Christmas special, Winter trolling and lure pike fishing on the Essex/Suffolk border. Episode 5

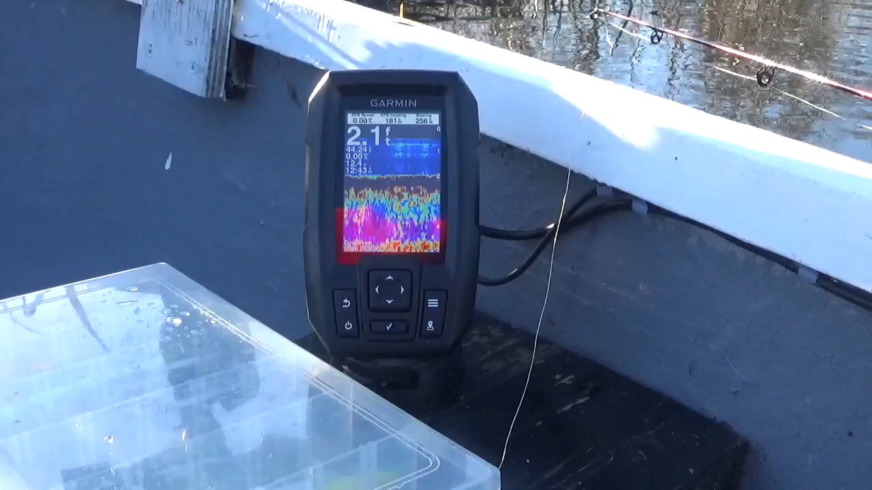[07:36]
On screen: depth 2.1 ft
Also on the boat, we've got a Garmin fish finder.
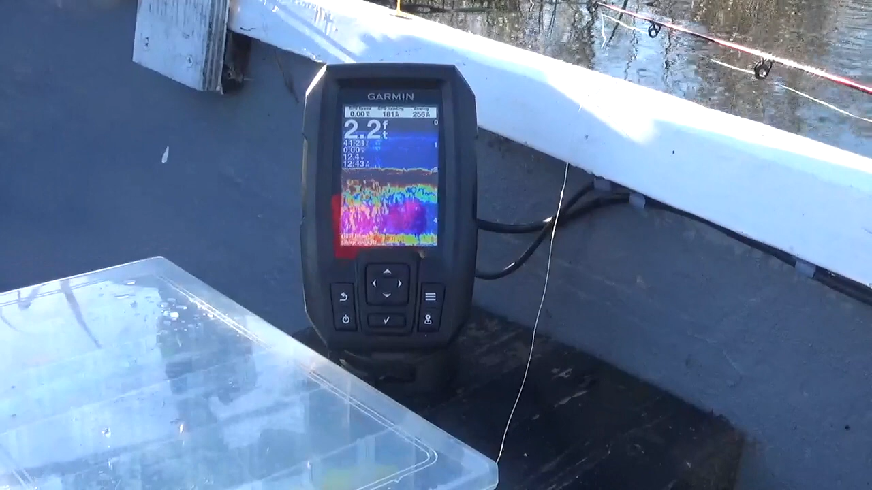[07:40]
On screen: depth 2.2 ft
We often use this for brooch fishing,
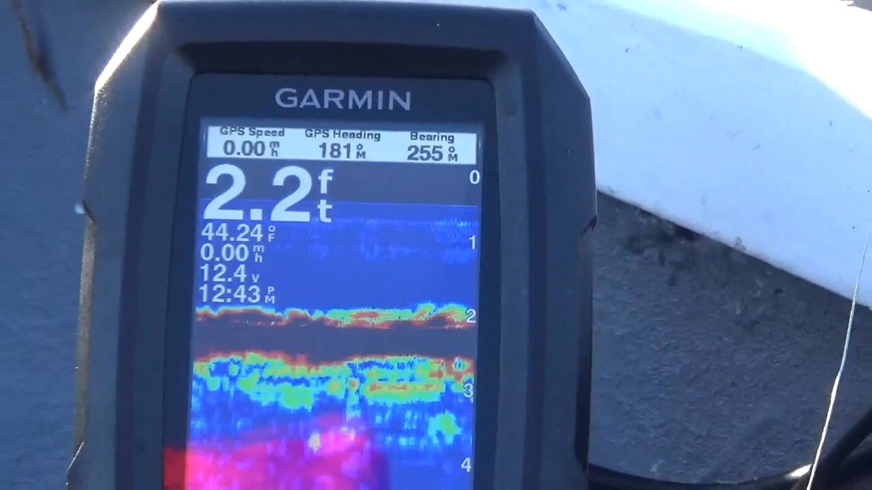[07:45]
On screen: depth 2.2 ft, water 44.24°F
or if sometimes we have done in the summer, taking this boat out
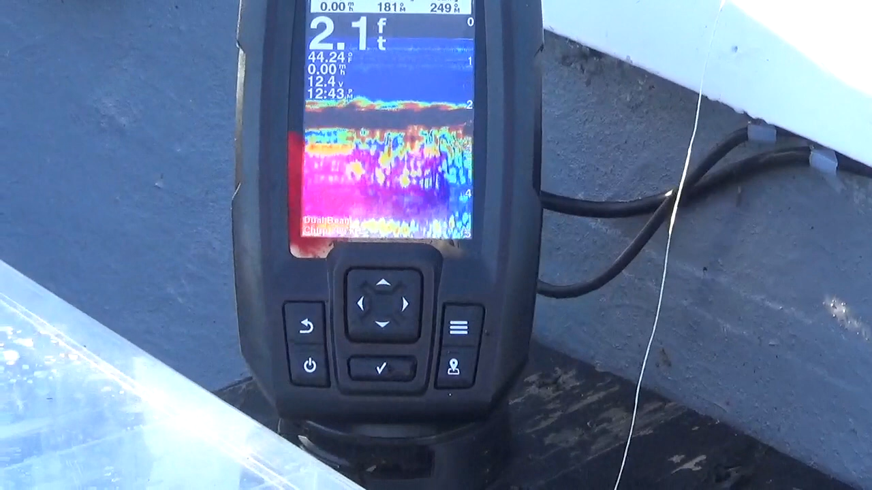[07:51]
On screen: depth 2.1 ft
for thornback ray fishing, yeah, just general sea fishing. But yeah, if you can see on there, we're parked up near the bank, so we're at 2 foot of water here.
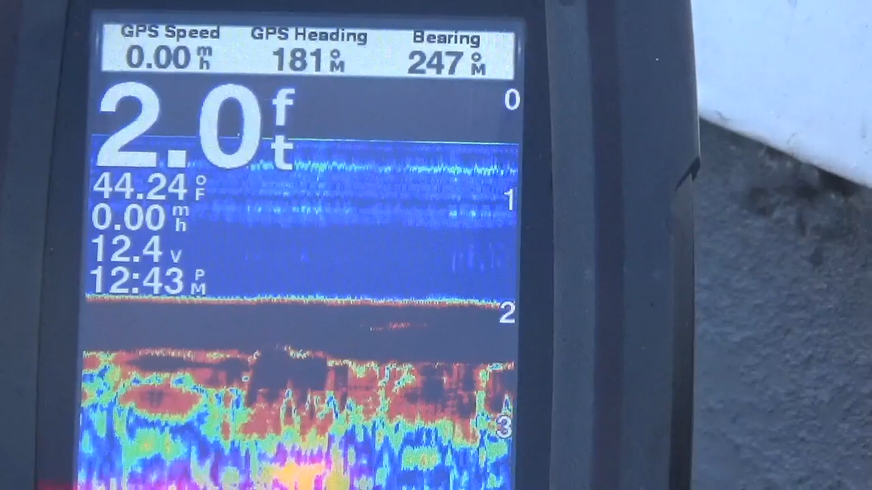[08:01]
On screen: depth 2.0 ft, water 44.24°F
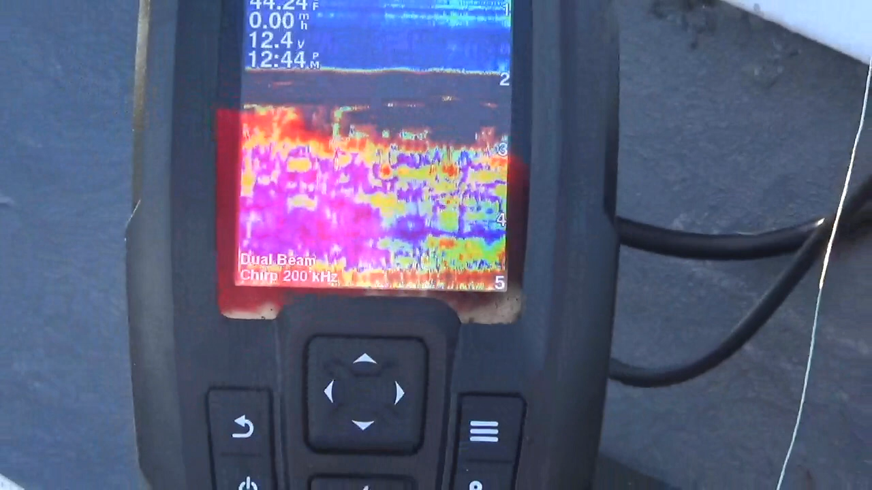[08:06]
On screen: speed 0.00 mph
But yeah, this is another great thing to have on your boat.